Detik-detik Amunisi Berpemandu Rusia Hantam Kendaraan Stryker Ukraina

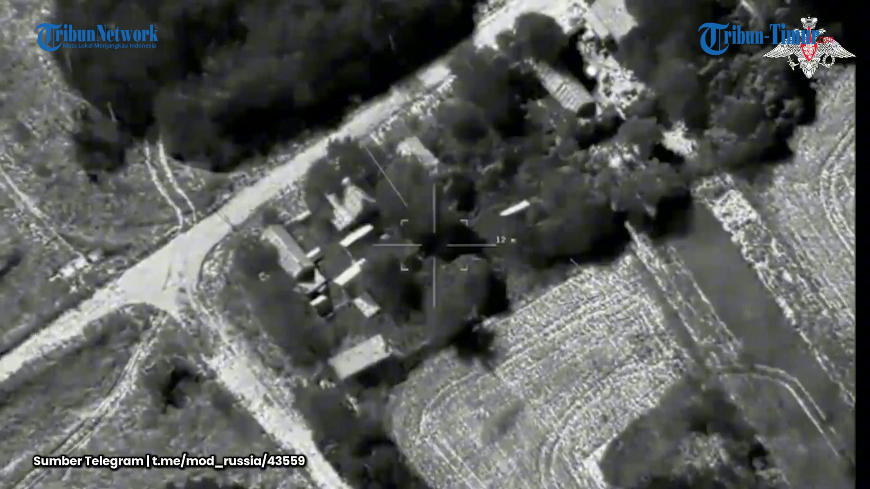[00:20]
Rekamannya diunggah di telegram Kementerian Pertahanan Rusia pada Kamis 19 September 2024.
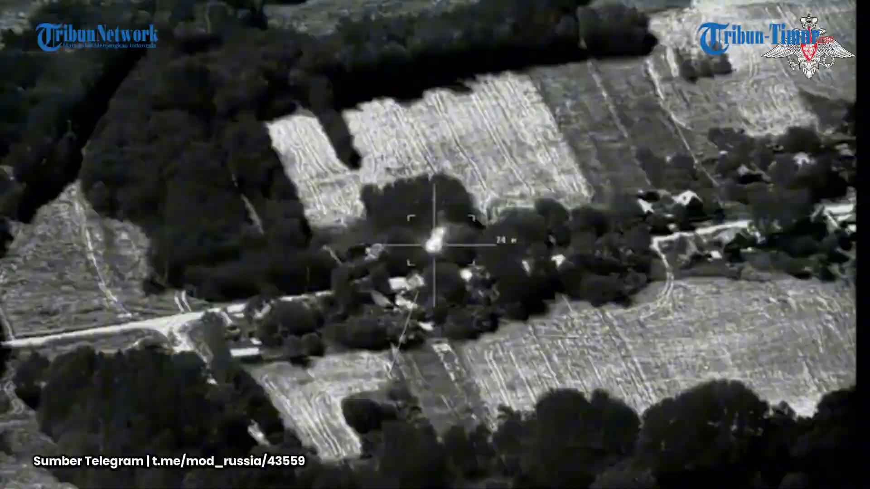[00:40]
Dalam keterangan unggahan disebutkan, inilah momen pukulan langsung dengan amunisi berpemandu Rusia. Unit pengintai kelompok pasukan utara Rusia dengan menggunakan peralatan pengintaian udara mengidentifikasi pengangkut personel lapis baja striker dari Angkatan Bersenjata Ukraina di wilayah salah satu pemukiman Kurs. Setelah menganalisis data intelijen yang diterima, keputusan dibuat untuk menembaki pengangkut personel lapis baja Ukraina.
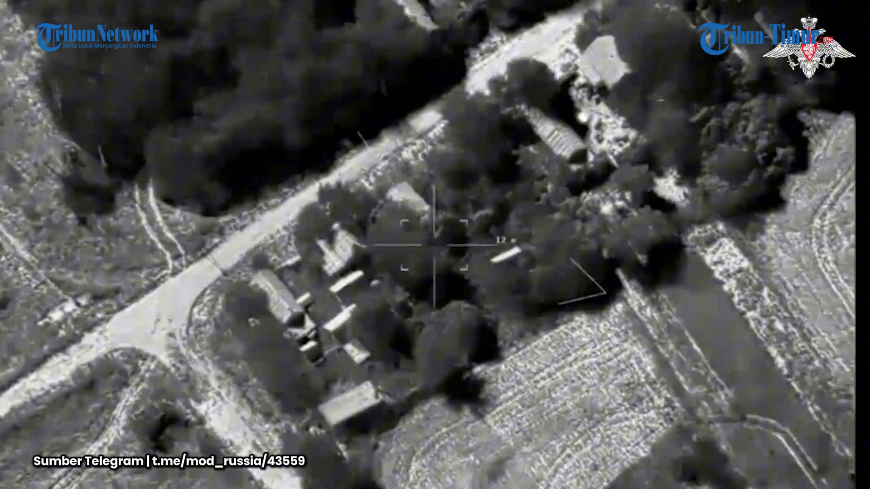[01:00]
Akibat serangan langsung, amunisi berpemandu. Pengangkut personel lapis baja striker buatan Amerika Serikat tersebut diklaim hancur.